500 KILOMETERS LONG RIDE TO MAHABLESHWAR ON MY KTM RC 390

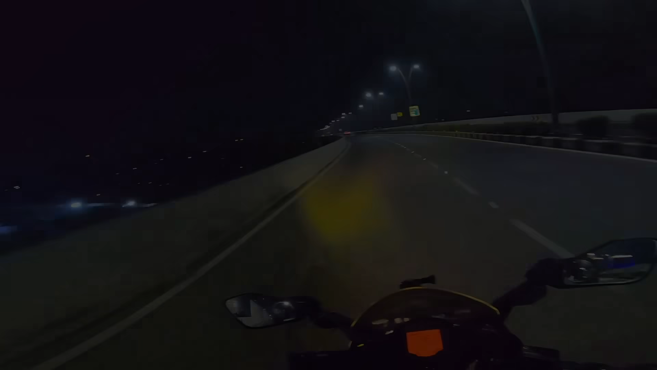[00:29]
Finally out on the open road. After everything I've been through with this bike, all the money I've spent, finally me and her are out on a long ride. Trip meter ko maine ghar se nikalte time zero kar diya tha. Kal raat ko hi maine chain loop kar diya tha, petrol full kar diya tha. Bike was tip top ready taki subah subah nikalne mein time waste na ho, seedha seedha Mumbai ke bahar nikal jaye. Bhai udhar pe gaadi wrong side se ja rahi hai, dikh raha hai kya idhar? Shit, that's quite unsafe. Truly unpredictable city.